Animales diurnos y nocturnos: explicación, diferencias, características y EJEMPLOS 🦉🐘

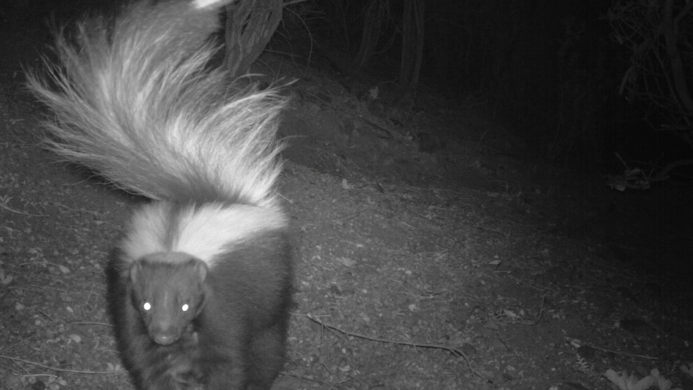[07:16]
Son conocidas por su distintivo pelaje rayado en blanco y negro y su capacidad para rociar un líquido de olor fuerte como defensa.